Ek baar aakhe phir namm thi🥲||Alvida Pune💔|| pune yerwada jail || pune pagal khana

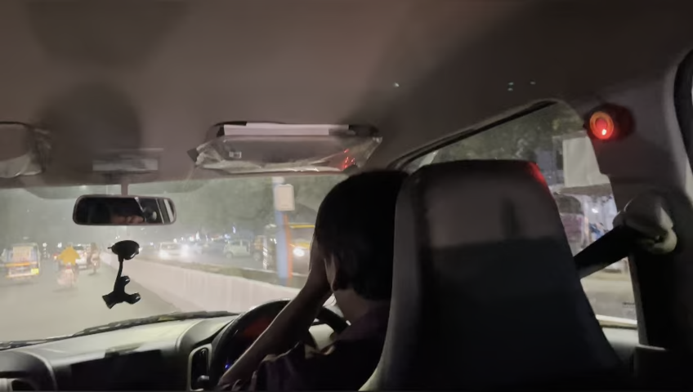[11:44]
तो रास्ते में तो पड़ेगा अपने को
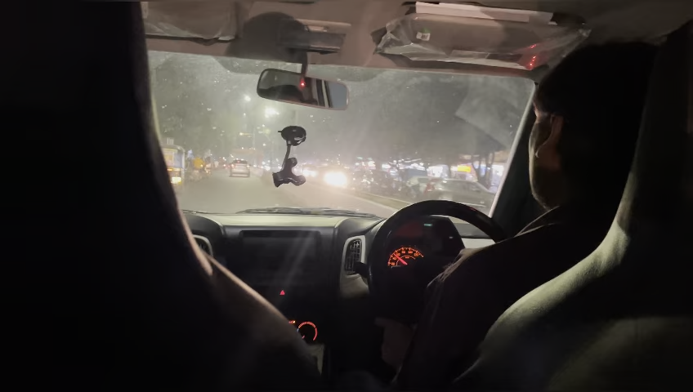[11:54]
पागल खाना भी पड़ेगा अच्छा हाँ वो दिखाना मेरे को दोनों और पैर टूटने के बाद आई मीन